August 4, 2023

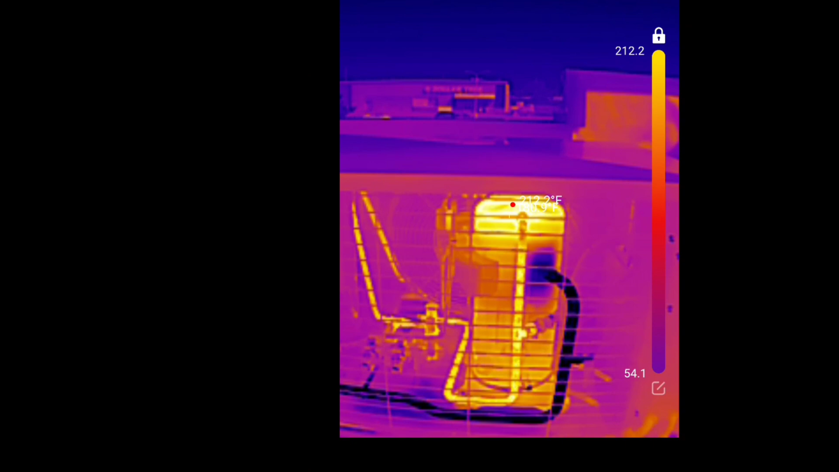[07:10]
and i don't know if i fully explained it or if you guys caught it but the the bright areas are obviously the hot hot hot areas so what we're looking at right there is the head of the compressor
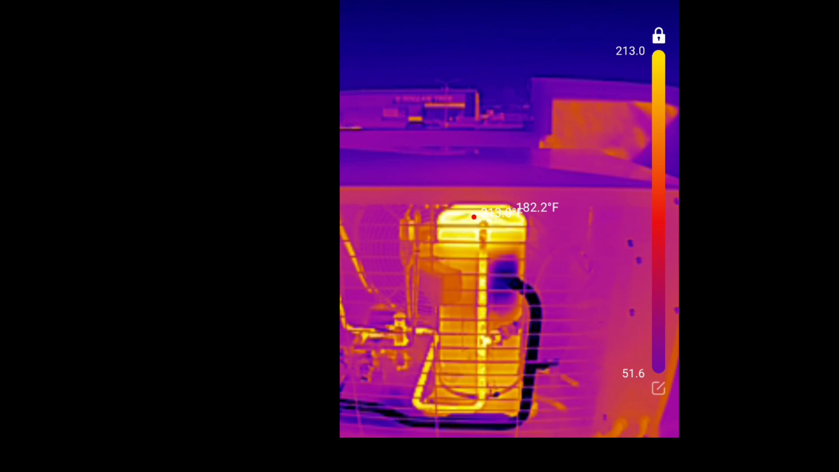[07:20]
On screen: spot 182.2°F
our compressed high pressure hot vapor gas going down through our discharge line going over into our condenser
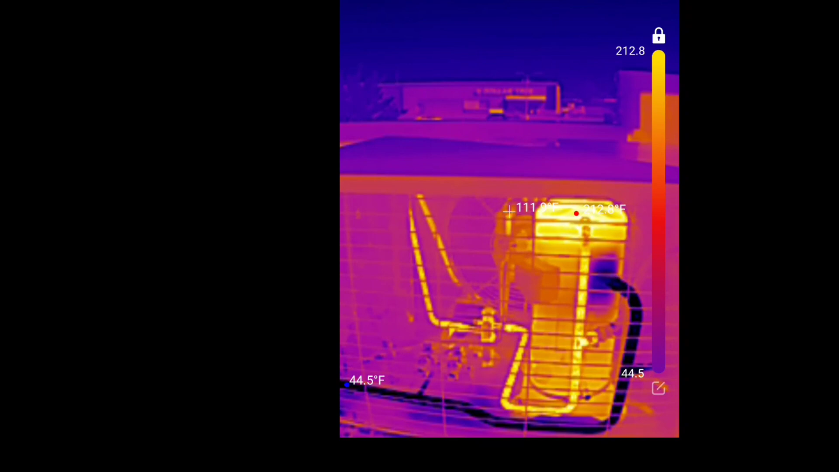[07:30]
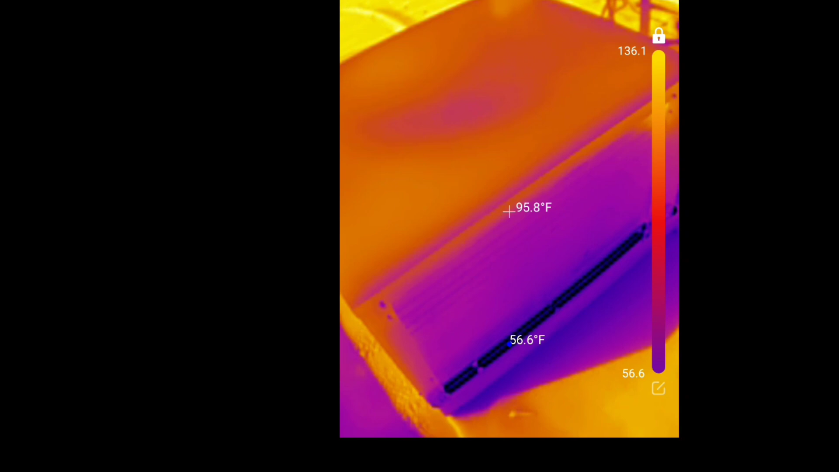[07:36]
On screen: spot 95.8°F
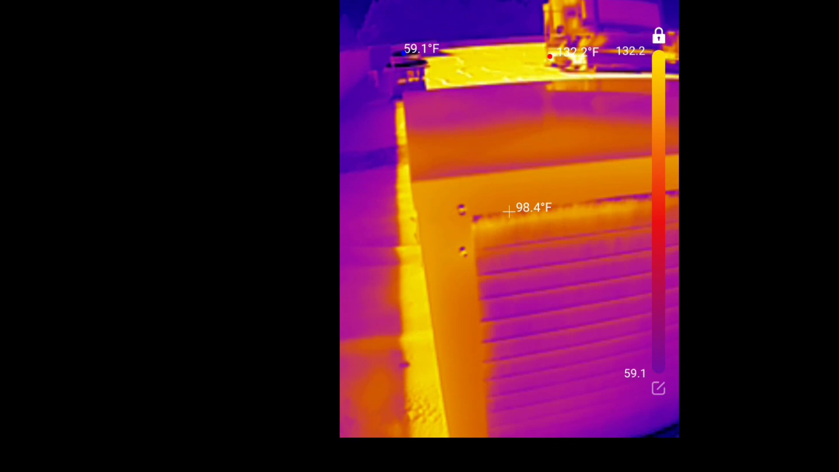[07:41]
On screen: spot 98.4°F
and it looks like it comes into the condenser up at the top there
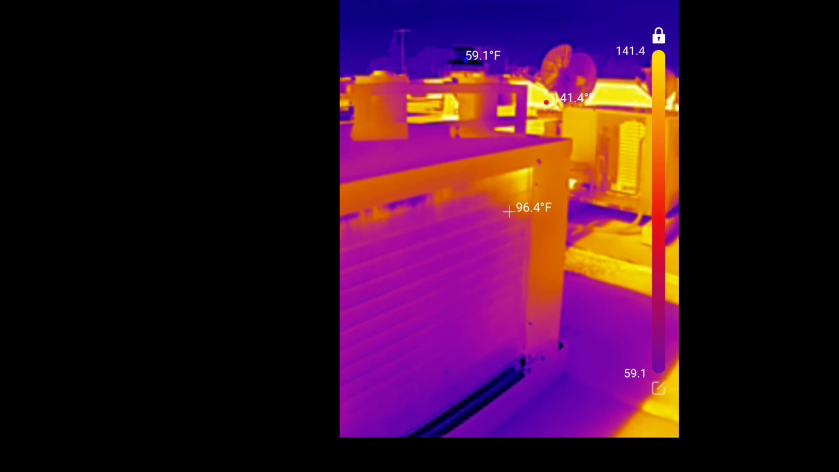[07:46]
On screen: spot 96.4°F, min 59.1°F
maybe it's no actually i think it comes in through over there um
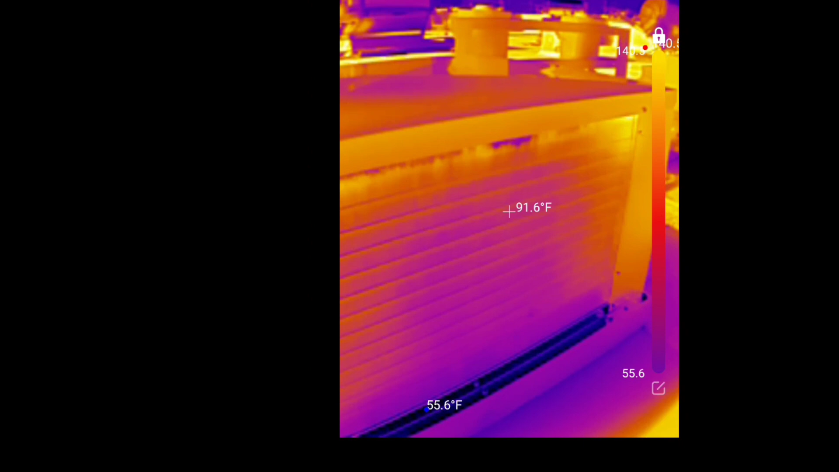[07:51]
On screen: spot 91.6°F, min 55.6°F
yeah then we de-superheat condense subcool and then we come out this thing as a liquid
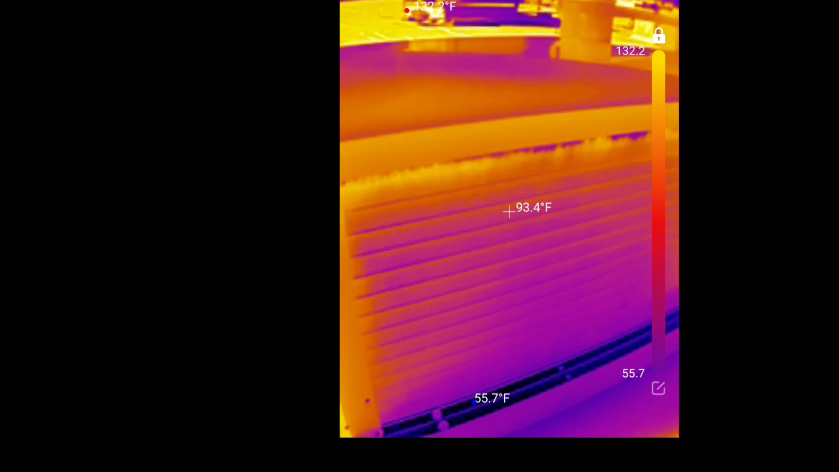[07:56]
On screen: spot 93.4°F
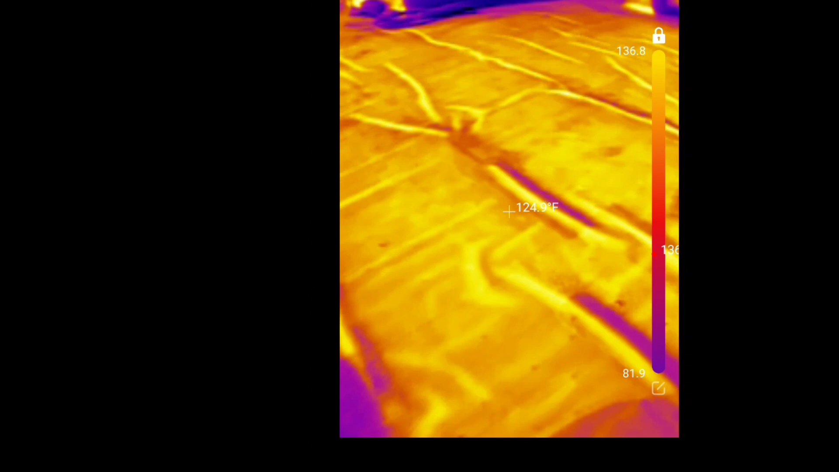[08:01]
what else we got up here look at the roof
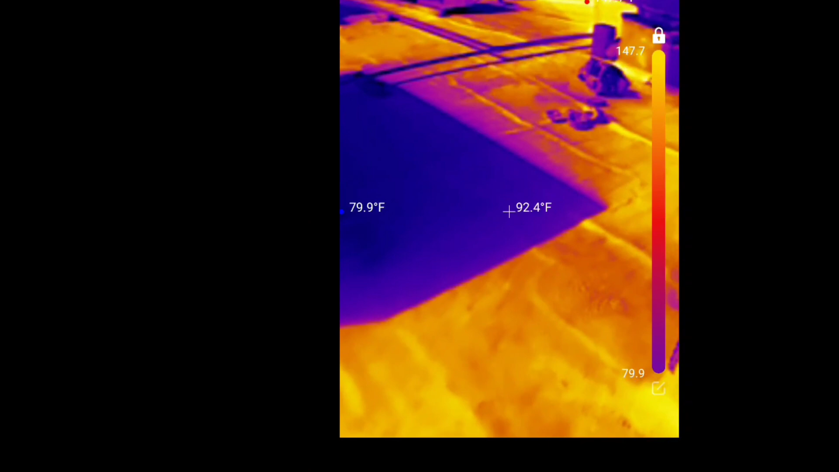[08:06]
On screen: spot 92.4°F
the roof the roof the roof is on fire
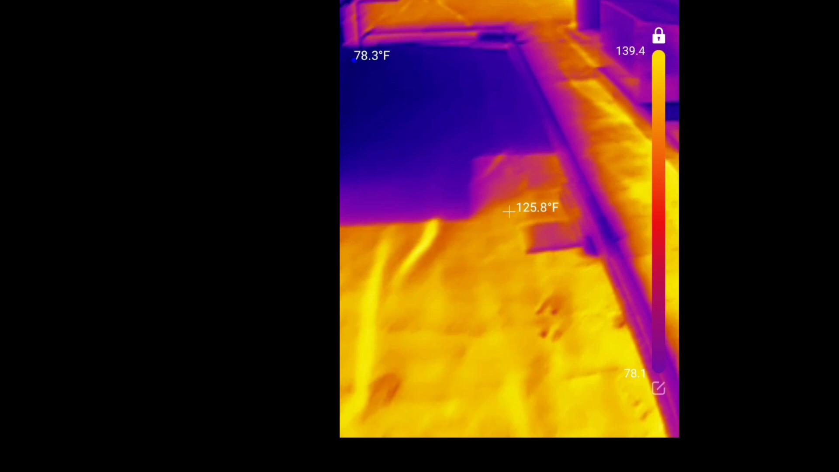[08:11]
On screen: spot 125.8°F, min 78.3°F
let's see our ice machine condensers are not running
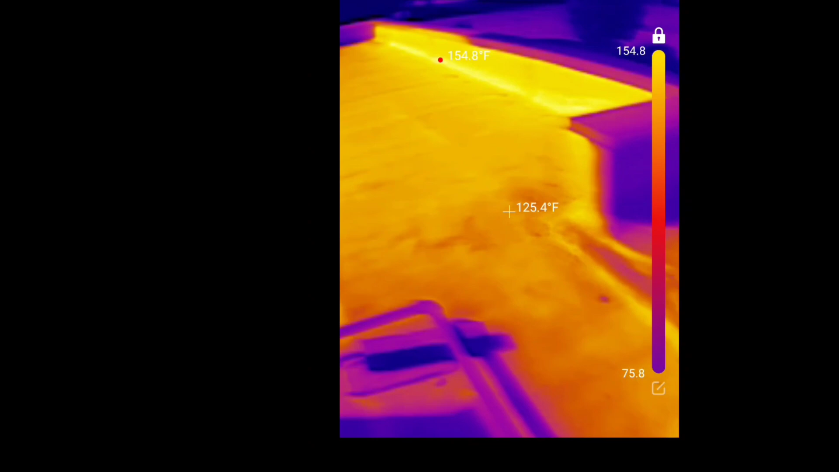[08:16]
On screen: spot 125.4°F, max 154.8°F
at the moment this rooftop unit here isn't running at the moment either oh well